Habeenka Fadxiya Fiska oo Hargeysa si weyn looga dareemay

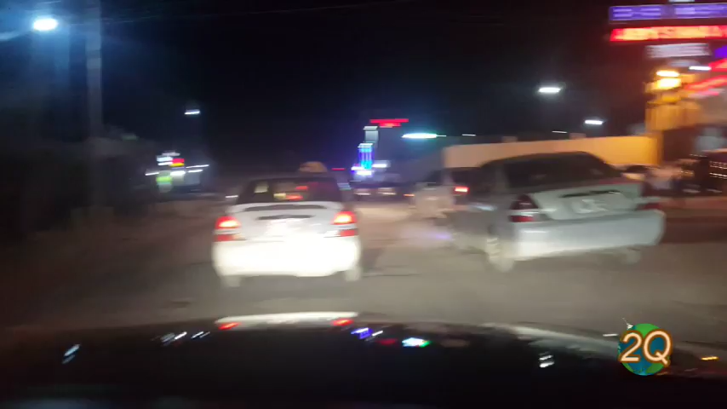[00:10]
Bismillahirrahmanirrahim. Halkan traffic jam ka arkaysan ee ka socda ee baabuurta hirig u tahay ee la iswada barbar yaacayo waxa ugu wacan lagu eedeynaya in fadhiye fiska traffic jam samaysay Gulet Hotel ayaa caaway kiisaysa marka reergiisa meel walba iskii kala yimaadeen ayaa traffic jam kaas magaaladiiba xidhantaa dir walle walle marka laga yimaado wixii ka sokeeya saasi magaaladii agaarka Guuleed
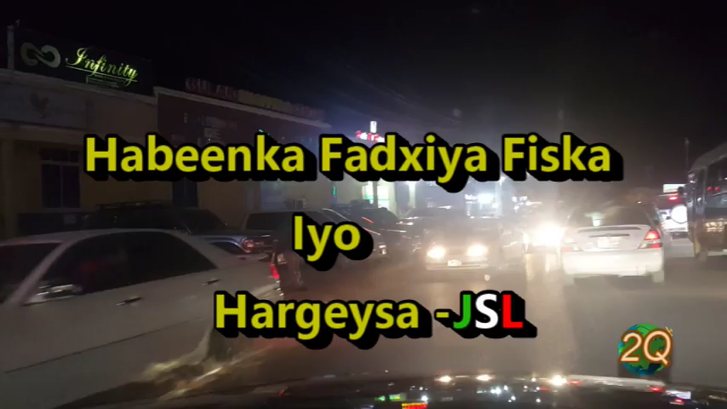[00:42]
iyo suuqaas saasuu u xidhmay waa magaalada Hargeysa iyo caweysinka saacadda geeska Afrika waa 9:00 habeenimo habeenka ma tigin baa caawa la leeyahay oo magaalada way
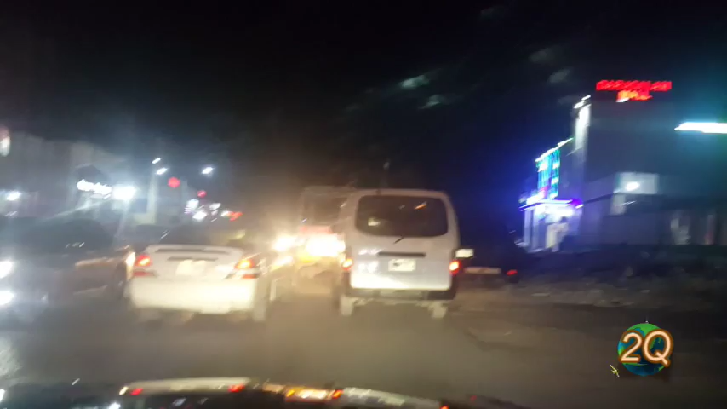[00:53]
siraadan tahay marka fadhiya fiska iyo Guuleed Park haddaan Guuleed ka soo baxay dhinaca Ciise albaabka bixitaanka albaabka gelitaankuna waa halkan traffic jam ku socdo iyo